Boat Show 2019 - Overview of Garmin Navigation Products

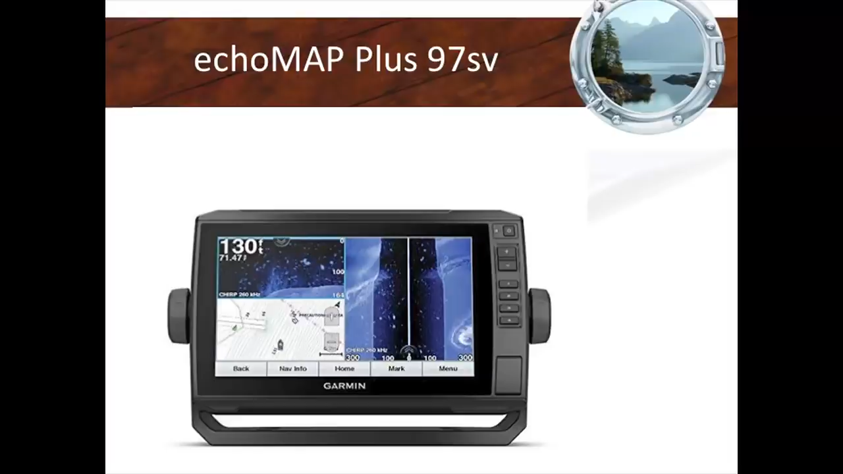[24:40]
All right, here's an example of an echo map plus 97 side view. So that means it does side scanning, which is really nice for fishing or anchoring. You know what's on either side of the boat? And it's going to see underneath the boat. And it's also going to see traditional. So here you're actually seeing the blue on the right hand side is actually on either side. And on the top left is actually down beneath your boat. And there's a little chart plotter. Now obviously, and this is the challenge, we have to be honest here.
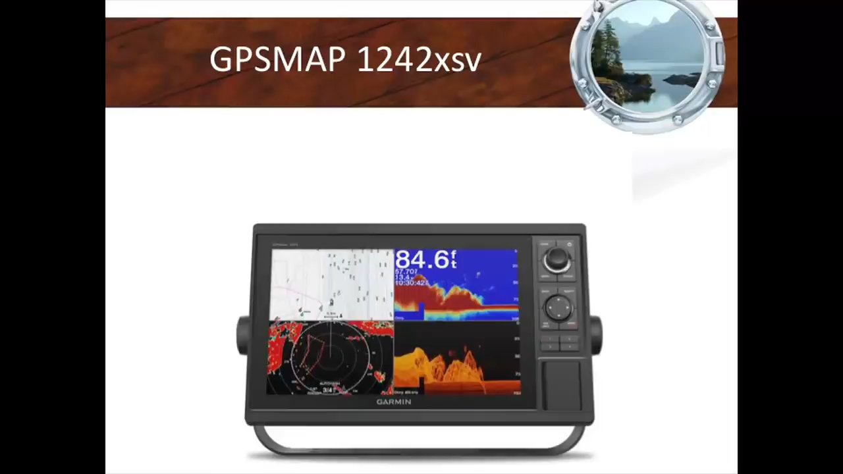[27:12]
Okay? And change your electronics. So here's an example. This is a 12 inch for 12. 42 means built-in charts. So the cartography, you don't have to buy the cartography separately. It's actually pre-loaded. And XSV stands for clear view, side view, and traditional. So you can actually, I'll come to you. You can actually see the bottom in all directions. And that's nice because what we're seeing a lot of days is I have boat owners that are saying, Jeff, I'm going to haul out my boat in a year from now.
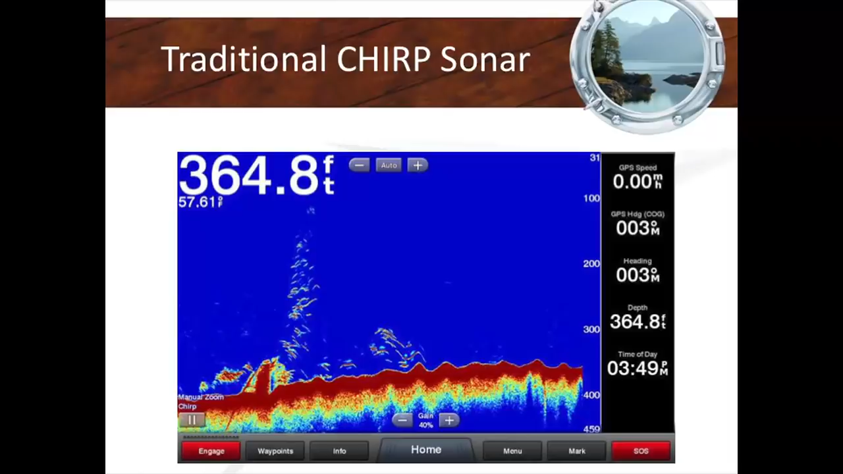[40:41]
On screen: depth 364.8 ft, speed 0.00 mph
This is what a typical fish finder looks like back in the day. So except the only difference here, it's powered by chirp, as opposed to a 50, 200 or 77, right? So you're going to get a lot more fish.
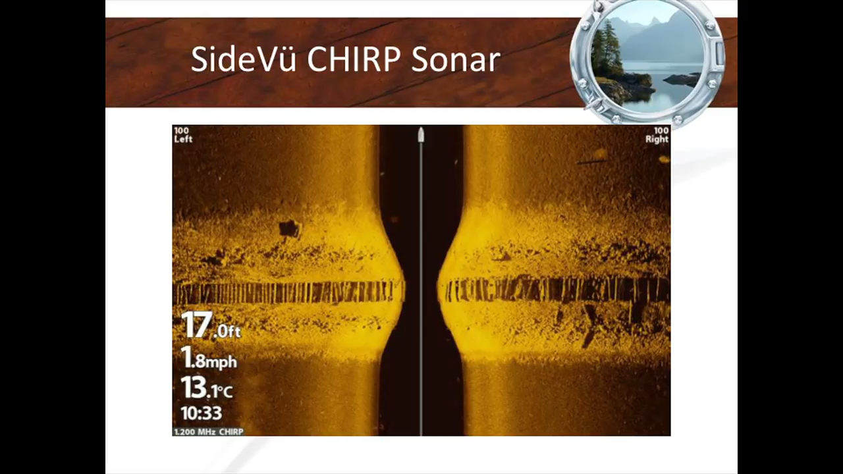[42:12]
On screen: depth 17.0 ft, water 13.1°C, speed 1.8 mph
We use it all the time. Now fishing folks are going to use that to find bait balls on either side of their boat, right? They're a couple hundred yards, and they're going to go there. But even for boaters that aren't into fishing, I use it all the time for anchoring. So I really like that.
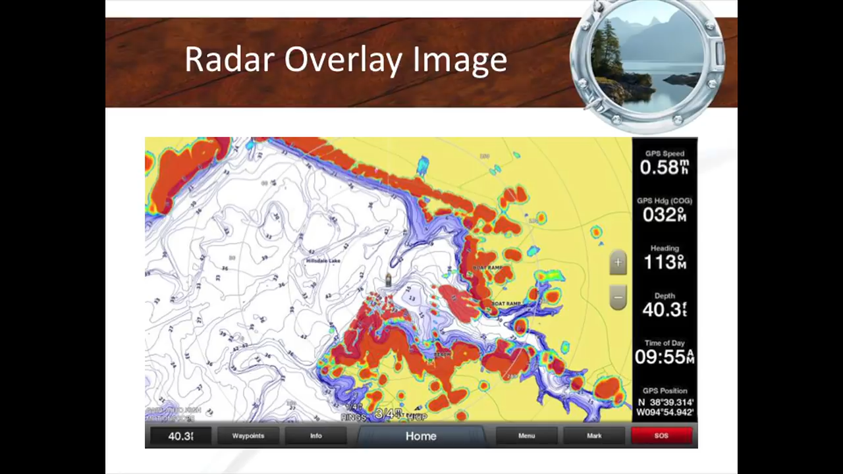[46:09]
If your radar overlay aligns with your GPS, you know that both of them are finding your location independently of one another. If the two hands line up, you know where you are. If they're offset, you know that radar never lies. Radar always tells you the truth. And I've taken pictures on my boat where my GPS is off by 200 feet. And I do a radar overlay and you can clearly see it.
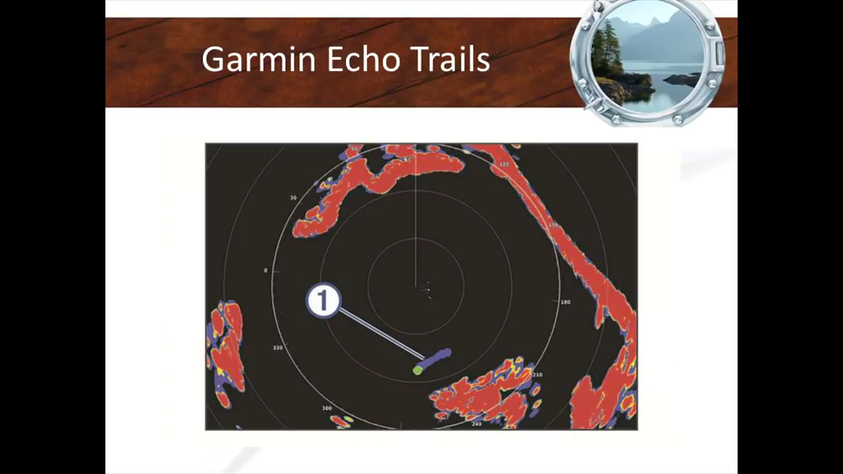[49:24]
True mariners live and breathe with radar. That is their reality. In my family we come from a commercial background like big sea going vessels. And everyone on the ship knows on, in the bridge knows how to operate a radar. That's how they navigate.